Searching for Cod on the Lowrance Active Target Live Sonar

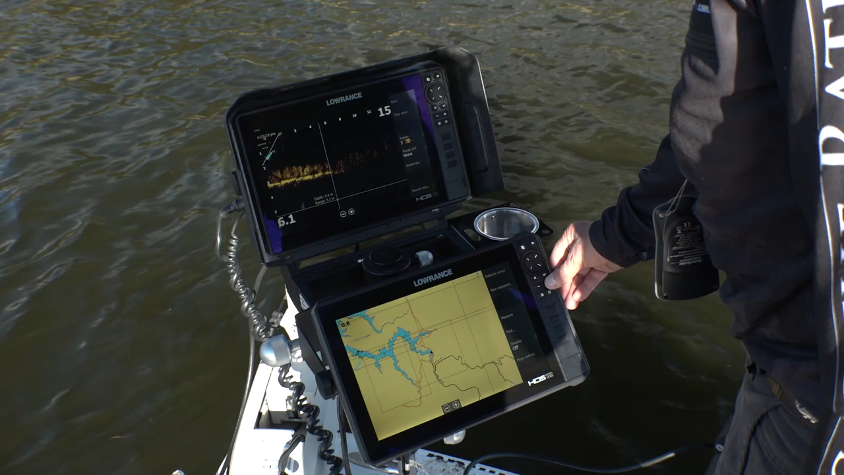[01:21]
This one here we've got the GPS on, okay? Yep.
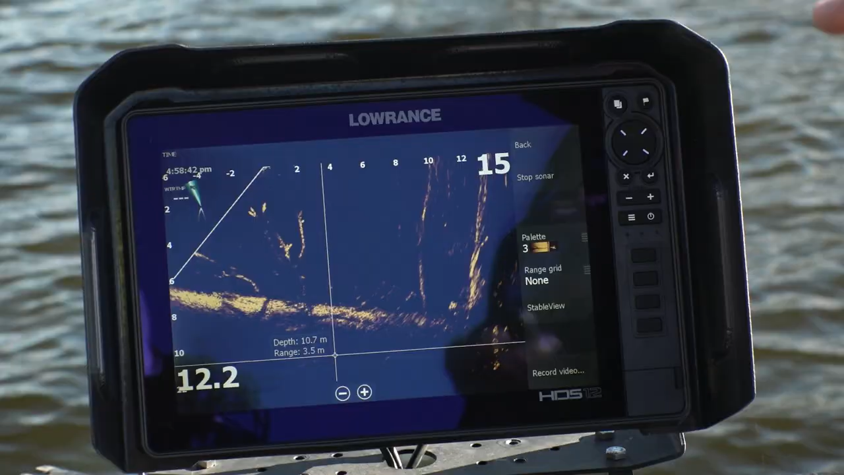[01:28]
And up here we've got the active target, okay?
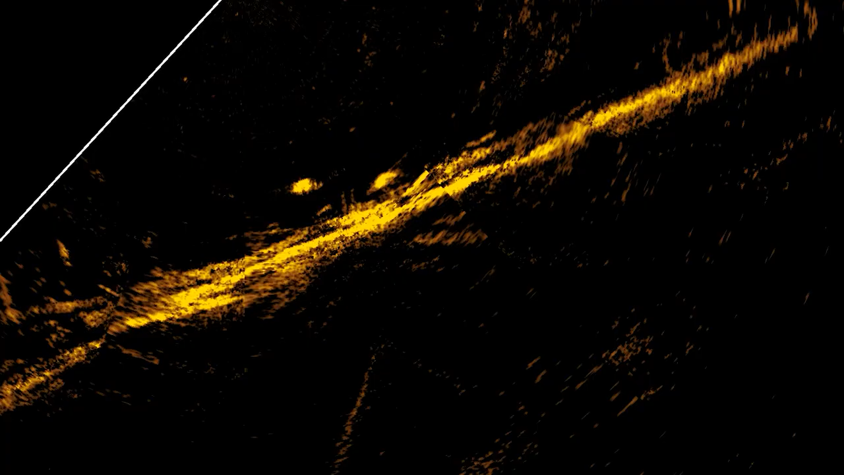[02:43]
Just, just at the base of those trees there. Oh yeah? I'll just come back tomorrow and try to get that one.